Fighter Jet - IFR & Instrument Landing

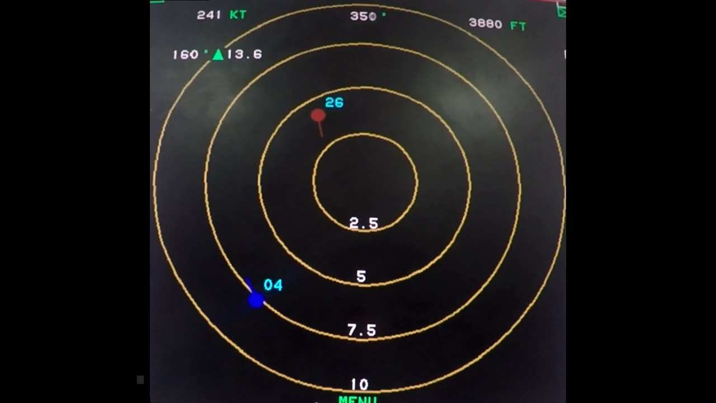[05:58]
feet and that's one of my players at 4,000 feet about 700 miles behind me that's the data link there so I can keep checking all my boys ninja three descent height 2,500 feet